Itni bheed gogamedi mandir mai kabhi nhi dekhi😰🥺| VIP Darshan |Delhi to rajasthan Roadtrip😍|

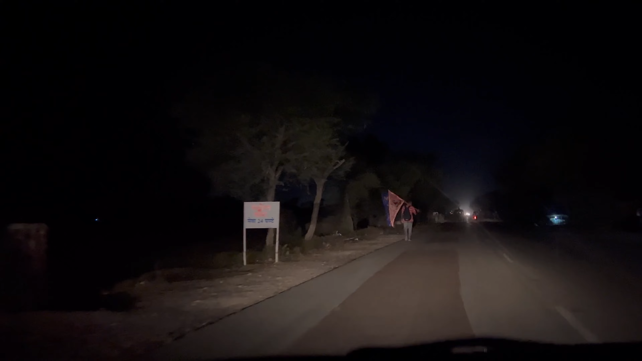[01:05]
ये देखो, इनके पे ब्रेक लाइट ही नहीं है, इन्होंने पार्किंग लाइट पता नहीं क्यों खोल रखी है।
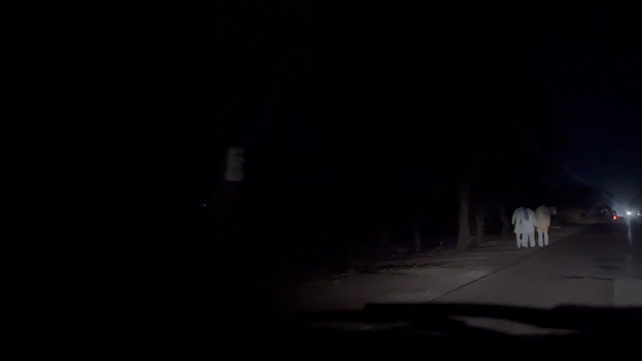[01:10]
देखो गाइस, बहनती लो, भगवान से कुछ मांगा है इन्होंने, पैदल जा रहे हैं इसलिए कि वो मिल जाए इन्हें जो मांगा है।
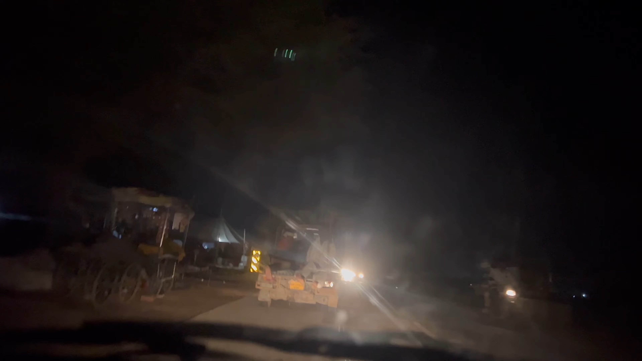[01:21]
ये देखो अरे भाई, ब्रेक लाइट तो रख ले। देखो इनके ब्रेक की लाइटें नहीं दिख रही,
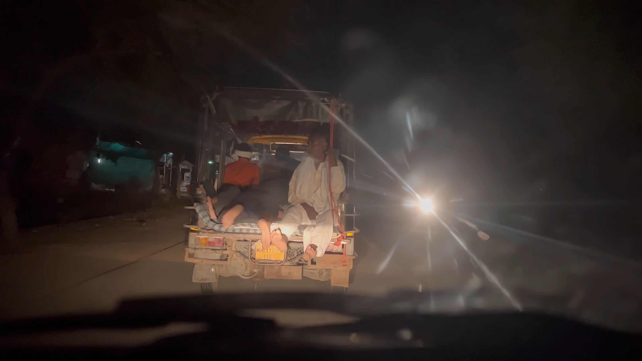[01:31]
ये और देखो पार्किंग लाइट तो है ही नहीं, बस इनके पैर दिख रहे हैं पार्किंग लाइट की जगह। ये देखो, अरे अंकल